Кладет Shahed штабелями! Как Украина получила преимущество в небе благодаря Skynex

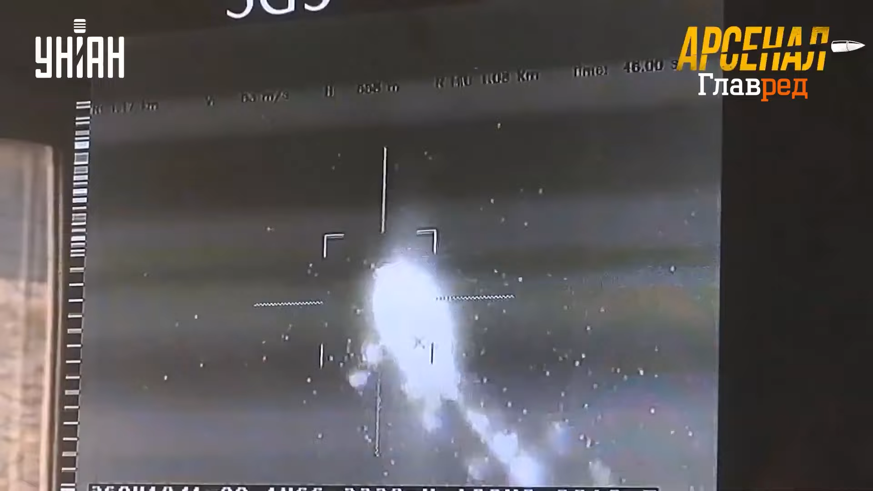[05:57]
перед выстрелом программируется снаряд на определенную дальность.
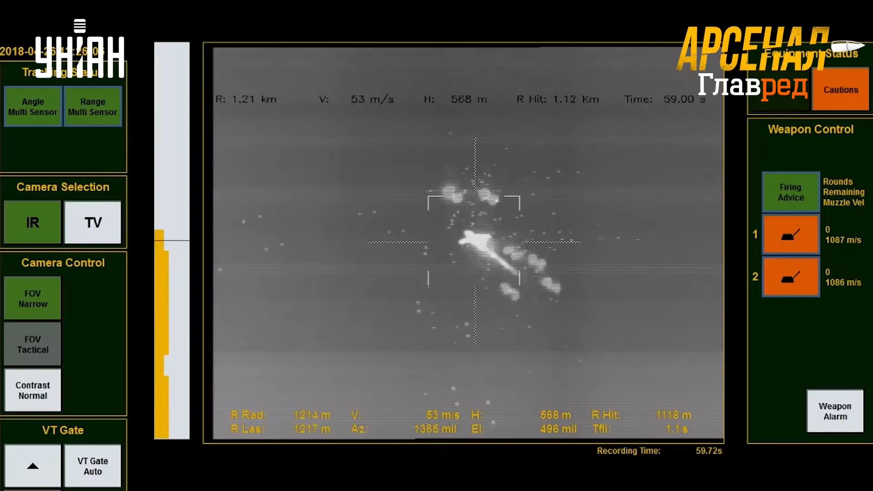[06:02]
И снаряд, подлетая к шахеду, он взрывается, создавая сплошное облако осколков, через которое проходит беспилотник.
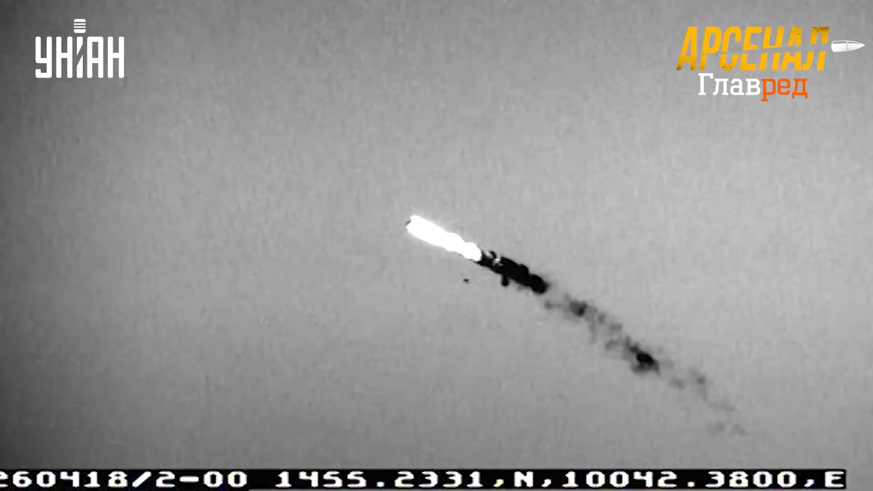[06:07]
Неважно, это шахед, ланцет, это орлан, там, неважно.